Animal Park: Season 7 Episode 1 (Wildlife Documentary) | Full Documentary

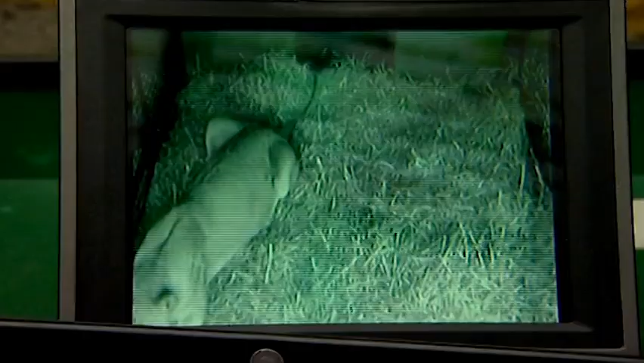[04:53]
I don't think a lion will see it, although they're not actually that concerned about light at all, so it wouldn't matter. But if we were to come in at night, the picture on here would be fine, but we wouldn't be able to see anything in the cage itself.
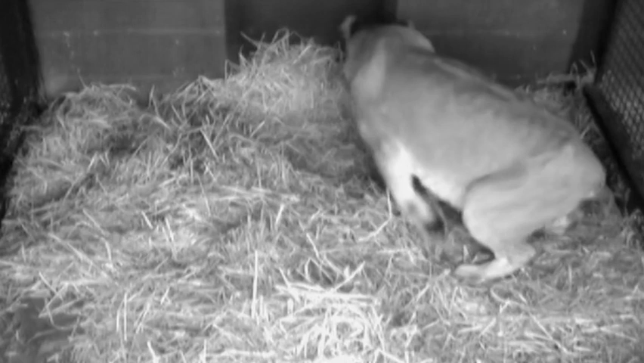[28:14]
Immediately, Luna starts to clean the baby. In all the years they've been looking after the lions,